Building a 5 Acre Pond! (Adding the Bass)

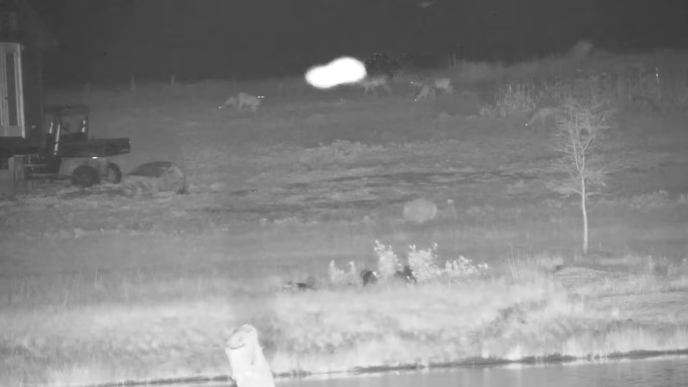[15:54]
So one of the things I'm very happy about is that we didn't make a negative impact on the wildlife out here at the farm. You can see all of these deer hanging out within 10 to 15 feet of our cabin that we put out here. And none of the animals seem to mind us being out here at all. They just carry on like we're not even here. And in fact, these deer are so comfortable that they even sleep in the backyard. That to me is crazy. They've got hundreds of acres of fields and woods around here, but they choose to lay down 15 feet away from the cabin.